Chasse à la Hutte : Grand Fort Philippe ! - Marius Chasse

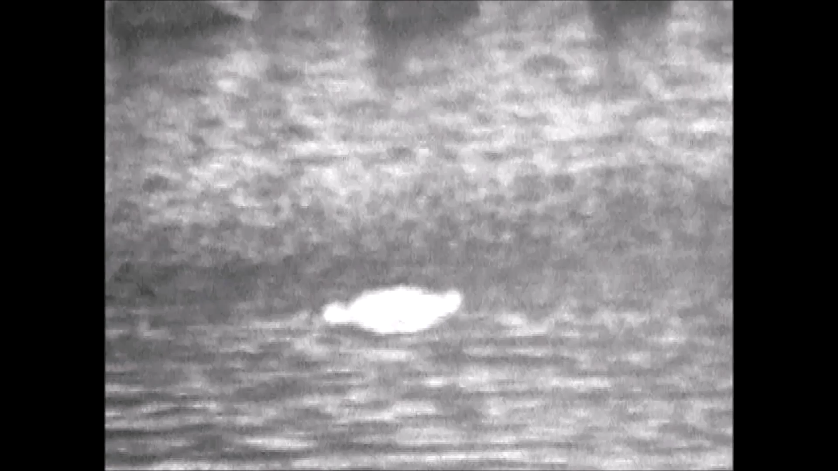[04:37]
Ouais, je pense qu'il était tout seul, je l'ai vu se poser.